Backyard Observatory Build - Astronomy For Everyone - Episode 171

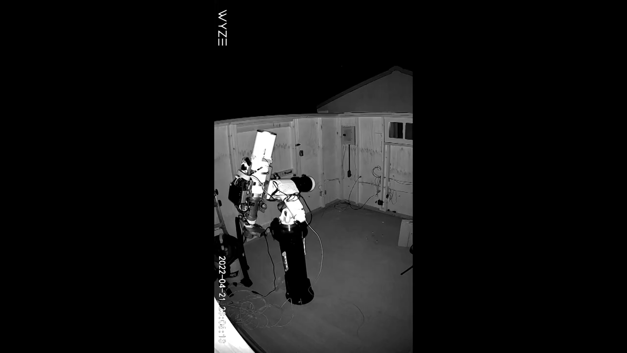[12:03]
That had to be a great night. It was, it was. Yeah. Being able to go out there, and it was February 21st, I was able to get out there, open the roof up, and be able to image for that first night.
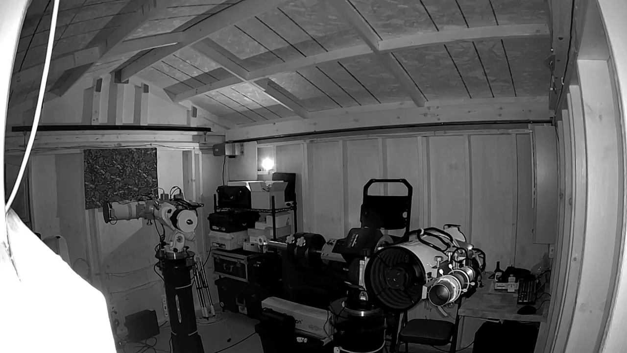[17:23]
In this video, I pressed play on my two computers. I went to sleep.
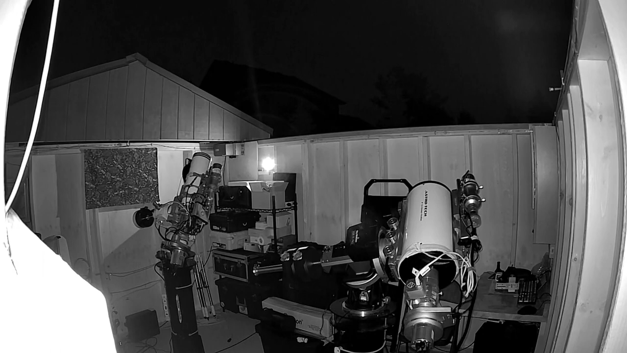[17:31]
The roof opened up all by itself. The telescopes went off, started imaging. It imaged through the night, or at least the first couple hours of the night. Got to the meridian, the scopes did a meridian flip. Everything all by computer. There is no input by me. At one point during the night, the sky alert noticed, hey, there's clouds moving through. So the telescopes will park. The roof will close up.